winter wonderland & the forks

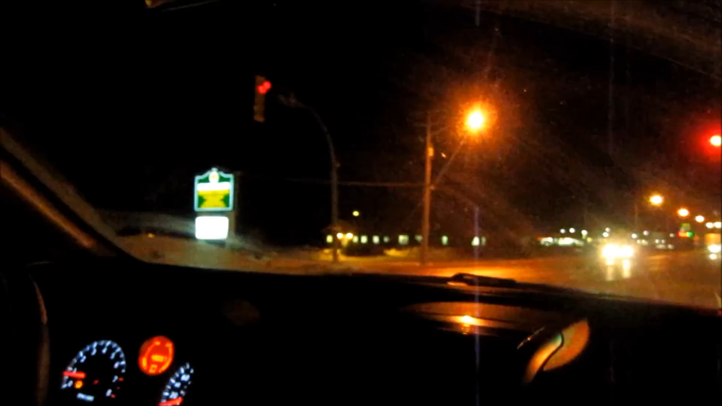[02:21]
Oh. It's better. It would be better if it was daytime. Oh my gosh, you went on this I gotta go around.
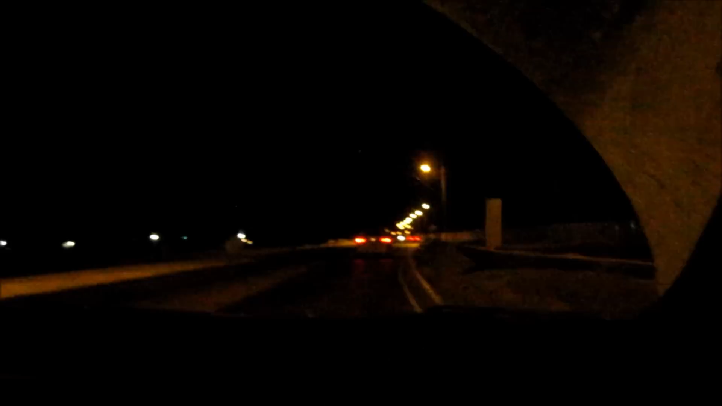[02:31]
This is not taking me to where I want to go. Why did it get darker? Tree, don't scare me!
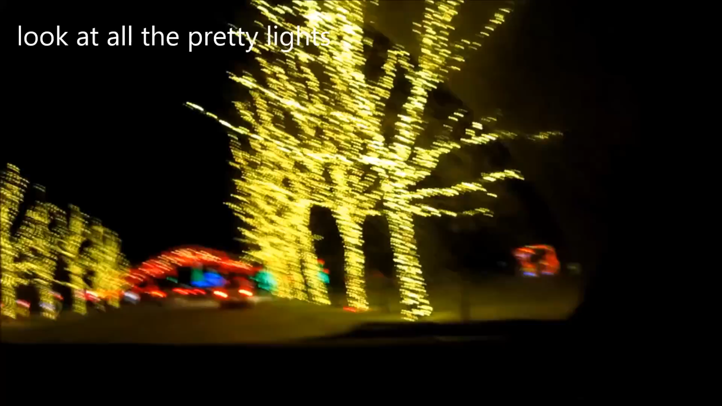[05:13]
Like this car right here. So we're here and the trees are pretty.